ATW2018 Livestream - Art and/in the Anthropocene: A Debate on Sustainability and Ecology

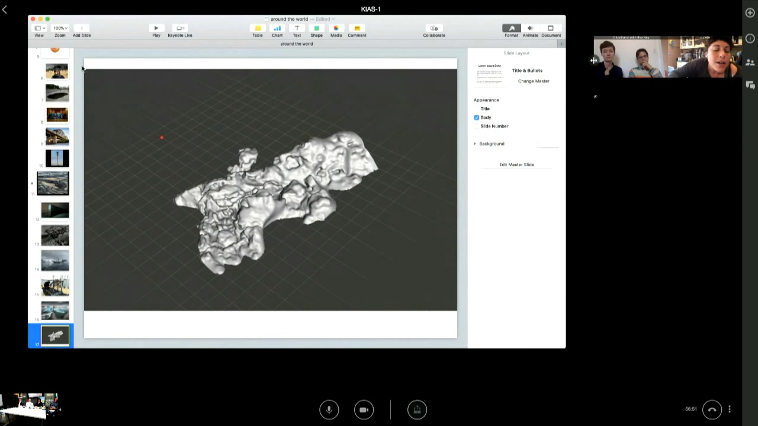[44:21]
while working with the federally unrecognized Indian tribe of the Biloxi Chittimata Choctaw, whose land is sinking into or being swallowed by the Gulf of Mexico due to sea level rise. This piece of land that I captured is now underwater.